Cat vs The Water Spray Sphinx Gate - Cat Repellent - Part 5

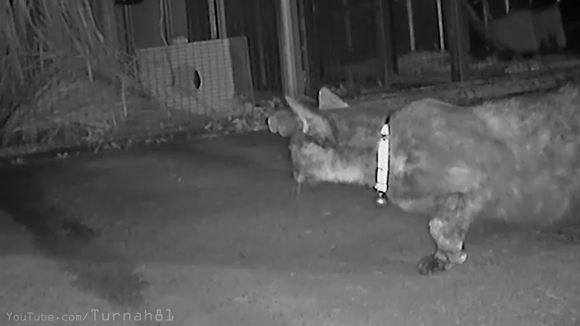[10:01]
Now, it may be a little hard to tell what just happened. Let's take a look at our other angle. She cautiously approaches the gate. But there's something waiting for her she completely wasn't prepared for. Gravity rotation.
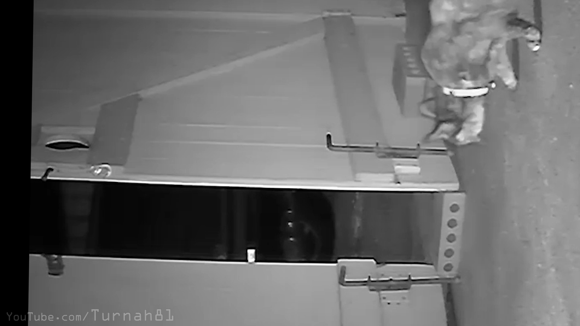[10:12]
This has sent her tumbling through the gate, accelerating to terminal velocity and then she's fallen off the edge of the planet.
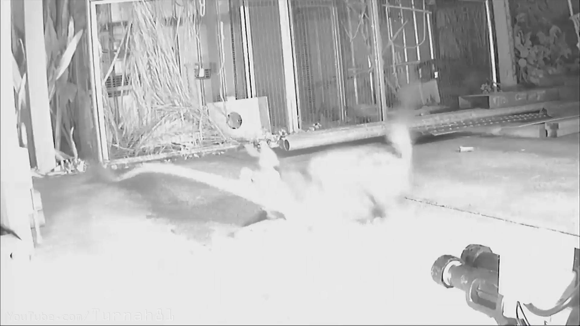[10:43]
She is used to jumping the gate and it looks like old habits die hard. She has launched for the top.
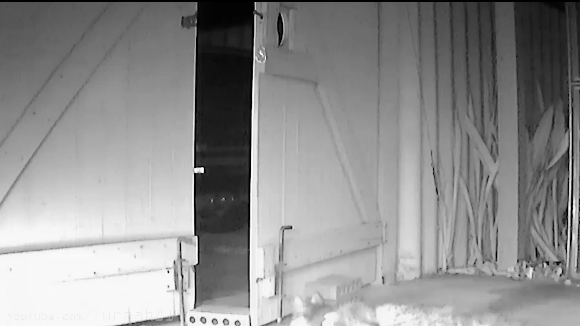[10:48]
Also because the best option is always up. Like for my technique for changing bed sheets under a ceiling fan.
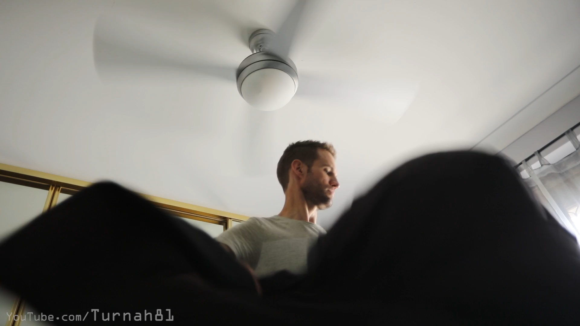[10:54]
Deadpan has made contact with the gate and check out her toes here. I'm pretty confident we are witnessing the kangaroo mode adaptation taking shape. Look at it.
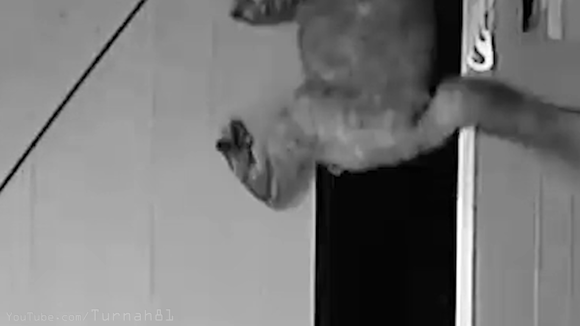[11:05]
And then this next frame is quite impressive. She gives us the old cat brown eye.
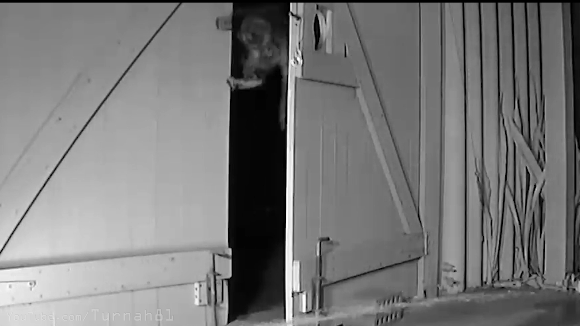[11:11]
She's both defying gravity and her existence as a four-legged creature by standing on a wall sideways on her rear legs. After the double bounce off the backboard, she's through the hoop.
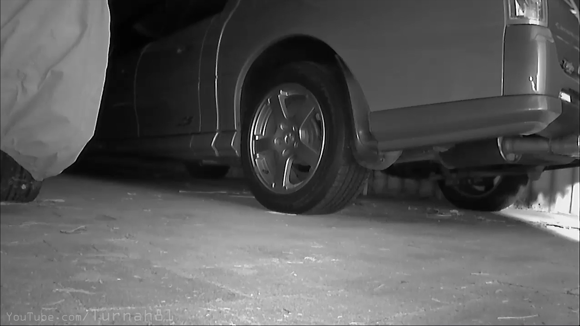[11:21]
She lands it and sprints off behind the car. Probably the fastest I've ever seen any of the cats leave the yard. Looking at the first of our still images, the cat repellent is sending a watery eviction notice.